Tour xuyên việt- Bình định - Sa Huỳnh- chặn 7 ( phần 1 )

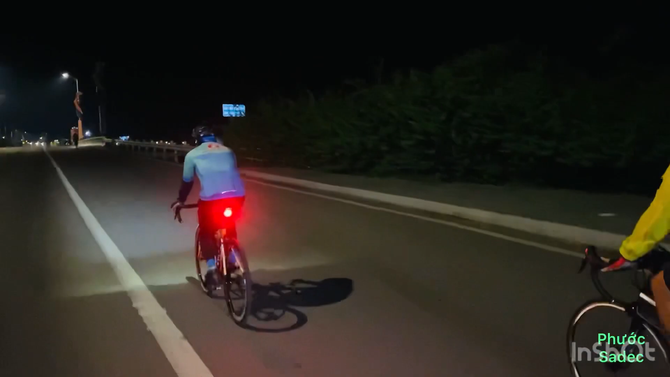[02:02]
Bình Định. Ok. Buổi sáng đưa tiễn một đoạn nha. Hôm nay Bình Định Sa Quỳnh.
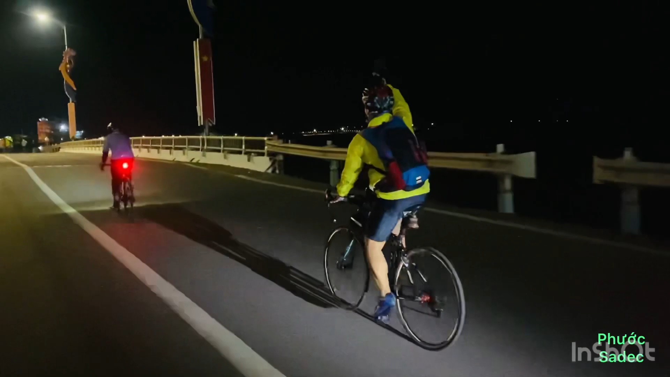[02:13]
Anh em đang xuất phát được 1 km rồi.
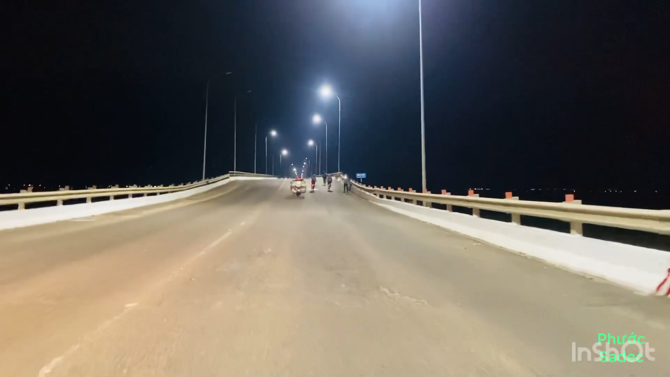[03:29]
Đây là cầu Nại, cầu Thị Nại.
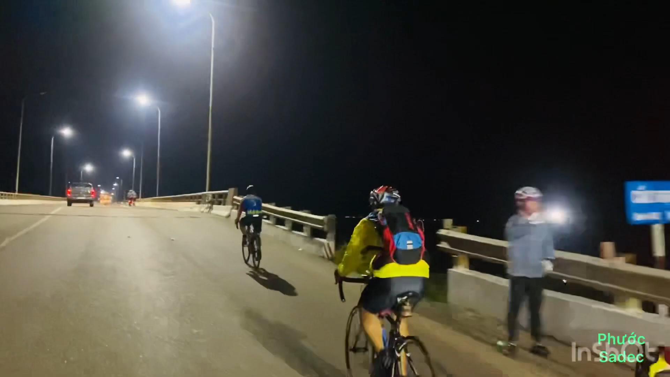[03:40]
Dài 2,5 km nha bà con. Lên cầu. Đây giờ.